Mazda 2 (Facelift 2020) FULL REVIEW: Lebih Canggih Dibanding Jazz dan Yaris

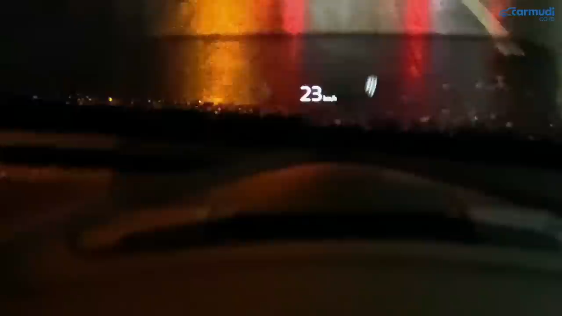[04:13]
Mantap! Ini bisa kalian mati nyalain dari setting set unit.
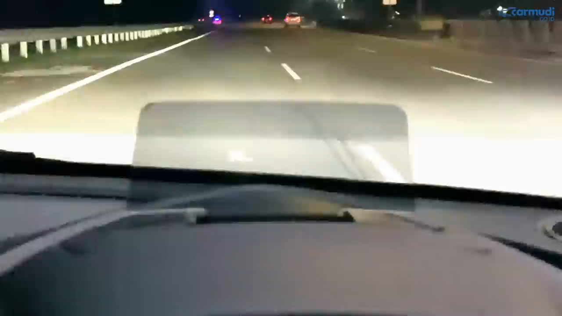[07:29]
Supaya pas jalan kepala kita selalu nengok ke depan. Isinya ada kecepatan, ada indikator cruise control, dan ada peringatan blind spot warning. Mantap! Ini cuma ada di varian GT aja ya.
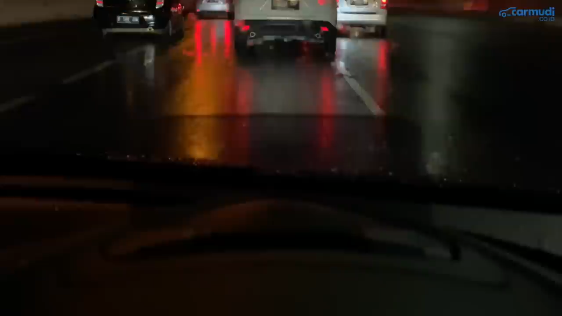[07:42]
Yang satu-satunya lagi di kelasnya, idling stop start system. Atau di Mazda ini disebutnya i-stop.